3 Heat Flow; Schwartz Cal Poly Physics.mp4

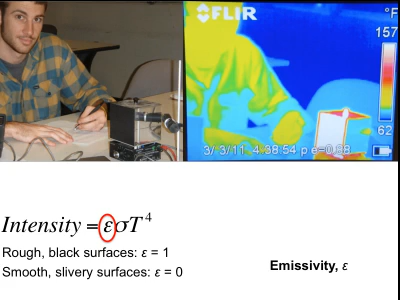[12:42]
On screen: scale top 157°F, scale bottom 62°F
In fact, what you see is the cool reflection of light coming from over here and the little bit of reflection from this hot lamp right there. You see that little reflection. So what we see is we always knew that black surfaces absorbed light, but it's also the case that black surfaces are going to emit light more when they're hot. So for instance, here's my house several years ago and here it is today.